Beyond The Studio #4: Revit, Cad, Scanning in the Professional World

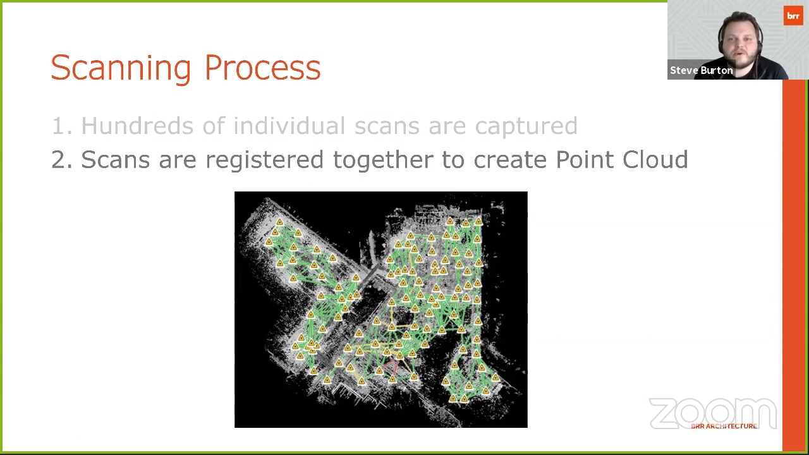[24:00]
cohesive collection of points of information. And then lastly, what that allows us to do is bring that point cloud into a modeling program. So like a Revit or even an AutoCAD. And then you can start drafting or modeling on top of that. And so you're basically tracing the information that's in the scan. So if you're looking at a plan view from above, you might see, you know, millions of points potentially along a real wall in the building. So then you would model your wall in the program
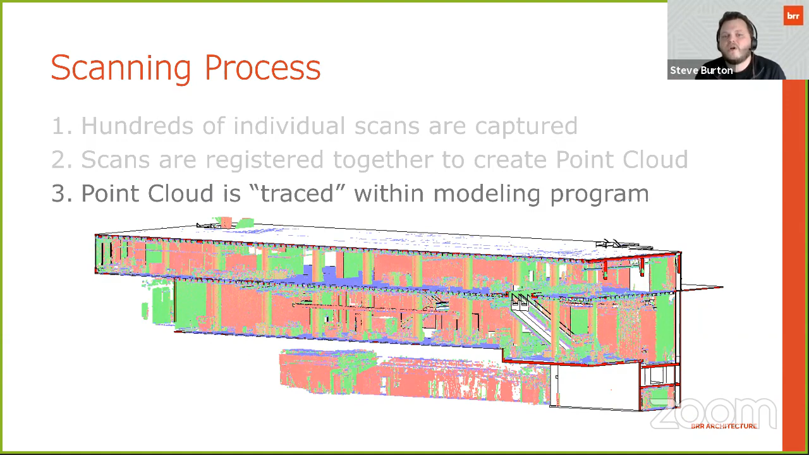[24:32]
as a line of best fit along all of those data points to get something that's extremely accurate. And so a couple of considerations that go into this is exactly how much information is needed. And what I mean by that is typically we've found that it's advantageous when doing a project like that is to take a very high quality information model where you have way more points at a tighter spacing than you'd expect you need,
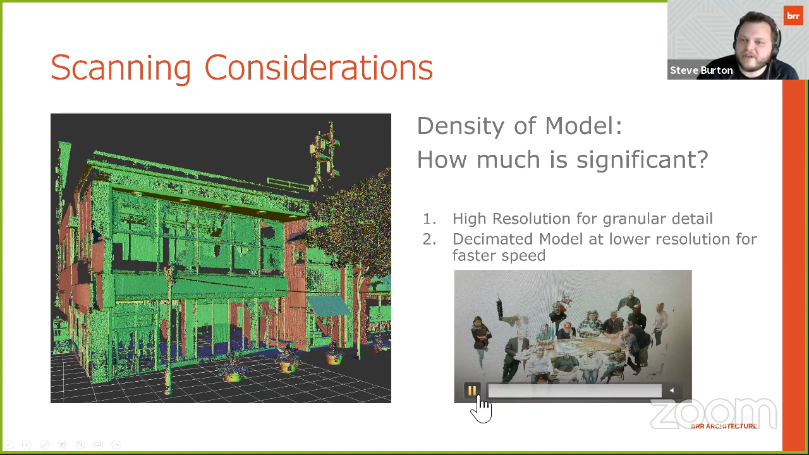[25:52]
as opposed to the right side where I took a very low resolution scan of our studio just for fun to get a little studio portrait. So these are the members of our studio that I was working with at the time when I did this here at BRR.